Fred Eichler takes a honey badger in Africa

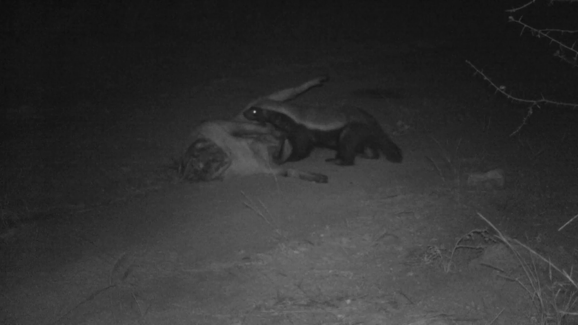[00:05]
One of the neat things is he's setting out stealth cam trail cameras and we're getting pictures so not only are we seeing the tracks but at one
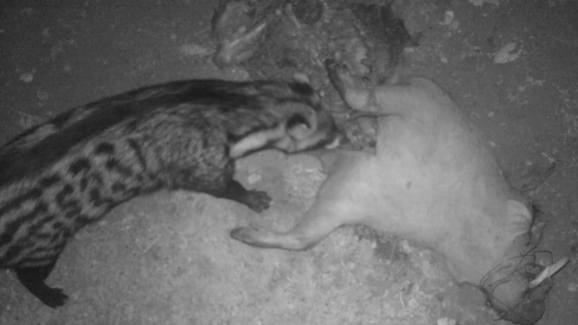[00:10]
point Johan's showing me pictures off the trail camera and he's like Fred check this out we've got a civet cat a jackal and honey badgers hitting this one warthog and I'm like that's
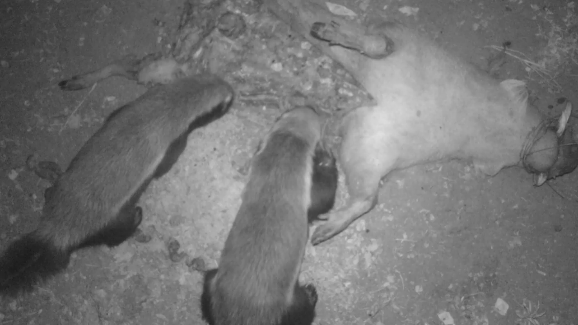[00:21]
amazing and he goes let's leave the warthog out for another night let's let some more animals come in and hit that and let's go sit the Impala
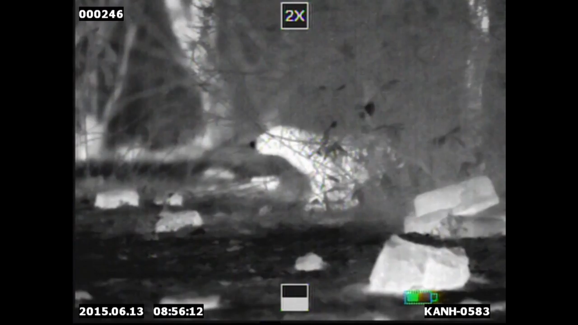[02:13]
close to us and they kind of seen something and then they moved off I knew they were gonna come back closer to dark oh I was
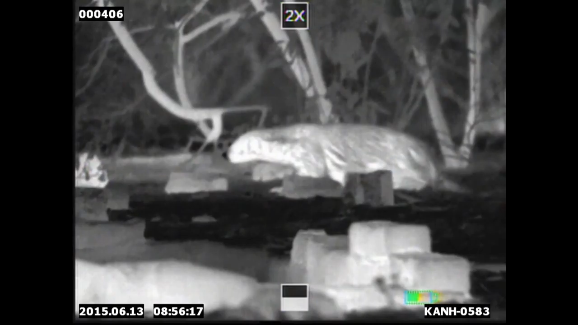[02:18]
nervous I was like oh they keep in and spooked we're over we're done just like that my first African badger thank you man that's really cool let's go